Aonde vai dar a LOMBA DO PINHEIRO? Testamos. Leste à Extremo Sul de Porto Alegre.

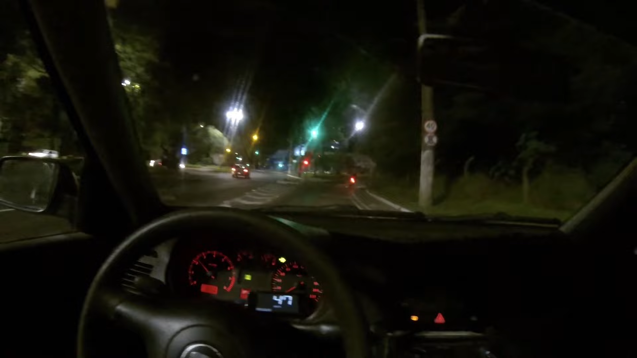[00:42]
Let's fucking go. Aqui ela começa, ali adiante a URGS.
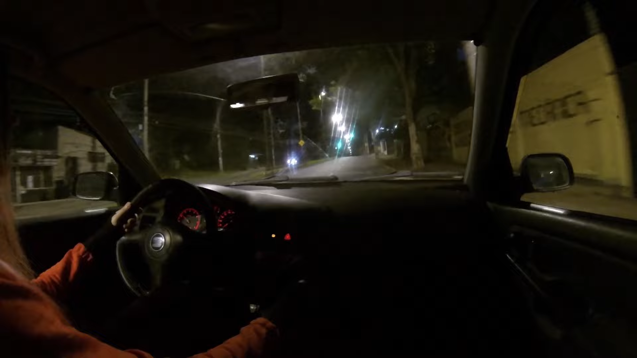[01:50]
Pra que eu possa ver quando a gente se perder, porque a gente vai se perder, você tá entendendo o que eu estou dizendo? A gente vai se perder. Caminhos rurais. É isso que a gente tá indo. E tem uma lombada exatamente aqui, por algum diabo de razão.
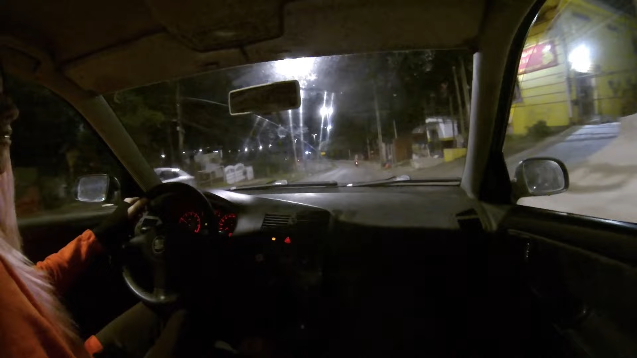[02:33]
É furar a sinaleira e aparece um carro, né? Parabéns. Lombada para 30 km por hora, estou a quantos? A 30 é aqui, mas não é para 30, o carro já pula 25, 20, ela é uma lombada que é para 20. Enfim, aquela rua que eu tava vendo, furava na sinaleira, eu lembro de quando eu era muito pequeno, muito pequeno, de passar por ali, vindo de Belém Velho, a rua que vai para URGS, aquela que o ônibus faz,
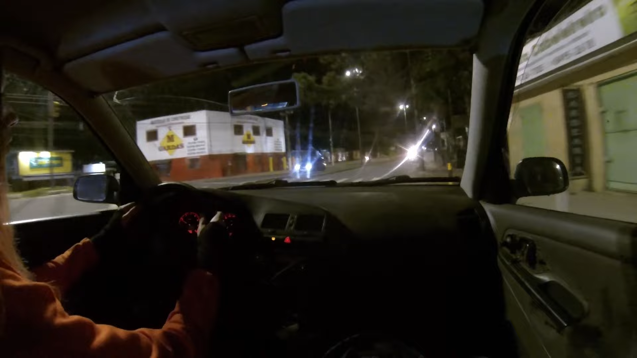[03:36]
O plano é muito simples, a gente vai seguir reto. Seguir a principal, reto, até não dá mais. Ah, essa... Eita, o buracão.
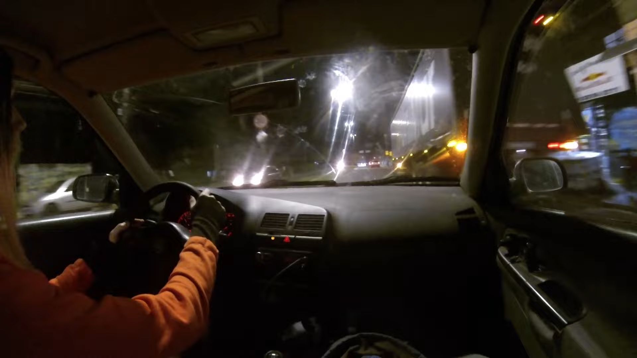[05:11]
Eu gosto que tem várias placas aqui pra avisar, tipo, olha o pardal!
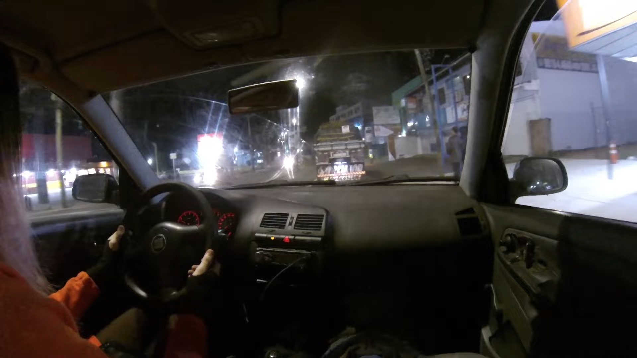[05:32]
A gente vai continuar indo reto, sei que eu posso chamar isso aqui de reto, mais ou menos.
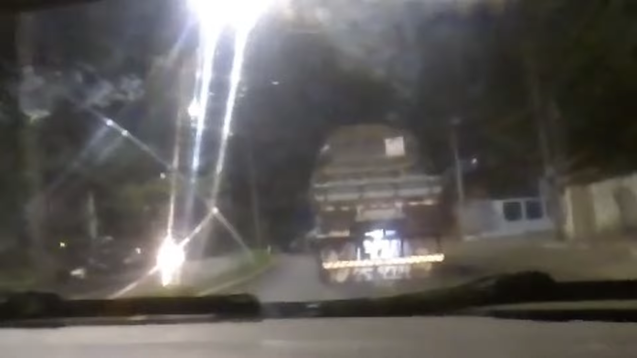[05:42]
Esse caminhão tá... Ele tá, ó, levando coisas para desabrigados, tá com um adesivo ali, SOS e o grande. Ou ele só colocou adesivo pra parecer simpático mesmo, tem essa opção.
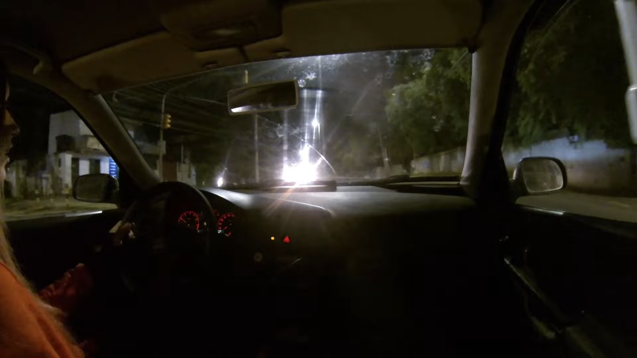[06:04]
Fica bem, caminhoneiro. Tô olhando pros postes, vendo se tem algum radar. Não, não tem radar, tem uma lombada ali na frente. Por que que vai ter um radar?
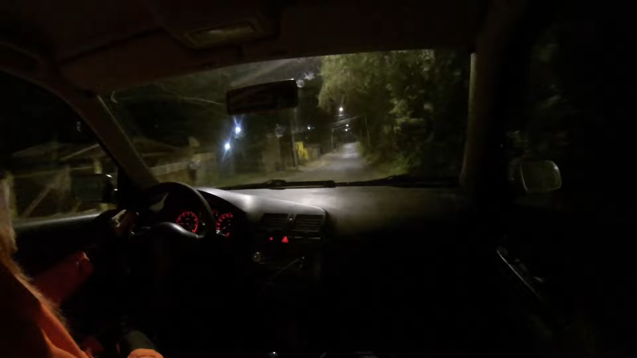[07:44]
Olha que interessante, muda a paisagem completamente aqui, né? Aqui já é uma zona completamente rural, mais belém velho assim. E mais uma montanha. Não se preocupe, não vai fundir o motor, eu garanto. Que legal isso aqui. E amedrontador ao mesmo tempo, porque eu não tô enxergando o bulhufa. Agora eu tô.
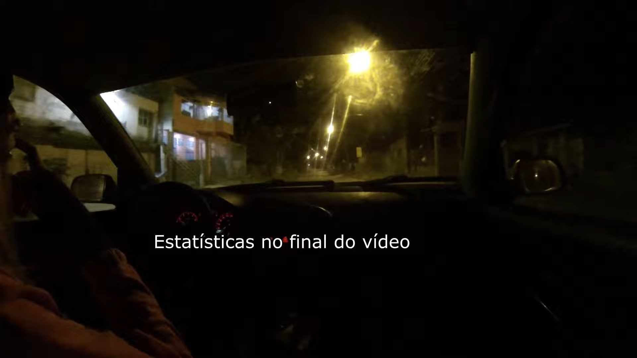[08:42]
Porque se não for... Ai! Não vi essa. Se não for, acabou. Mas a suspensão tem de, olha. Duda, mas você não tem medo desse lugar, não são nem perigosos.
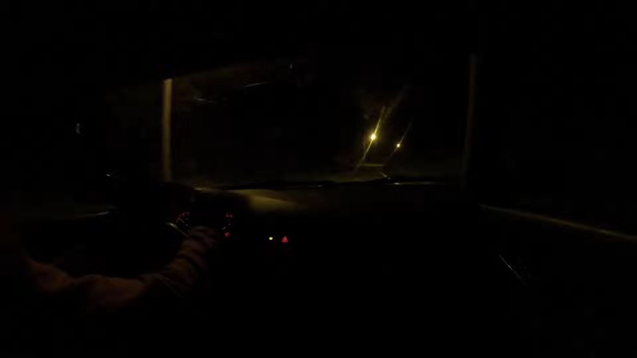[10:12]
Se não tiver iluminação, a gente coloca o farol alto, por isso que ele serve. O vidro não tá embaçado, eu tô muito feliz, tudo bem que abriu um pouquinho ali a ventilação, para que ele não embaça. Na situação fica embaçada aí uma pé, né? Eu deveria calar a boca e deixar vocês curtirem o som da noite. Autoestrada.
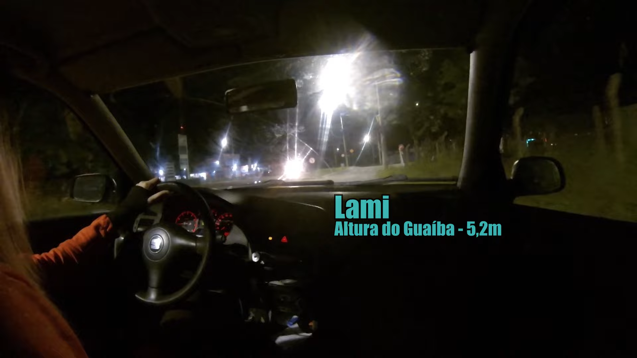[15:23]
Nós estamos no cruzamento do Lami.
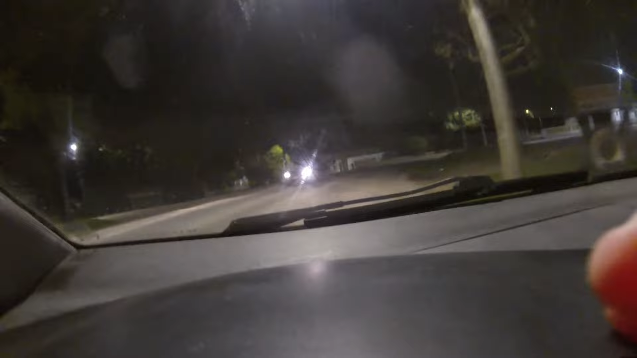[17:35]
A água ali no fim da rua. A água tá ali.
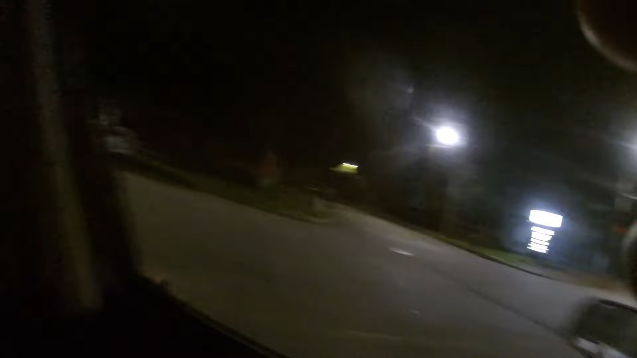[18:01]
Aqui a água tá aqui já. A gente vai tentar chegar. Nossa, o fundo da praça, vocês viram?